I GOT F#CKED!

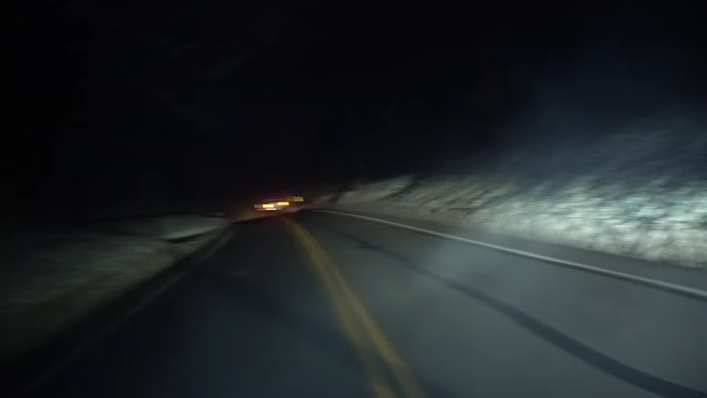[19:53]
All right, let's change this quick before the cops come. Look at that shit. Yeah, it was just some pretty dark marks. Black strips.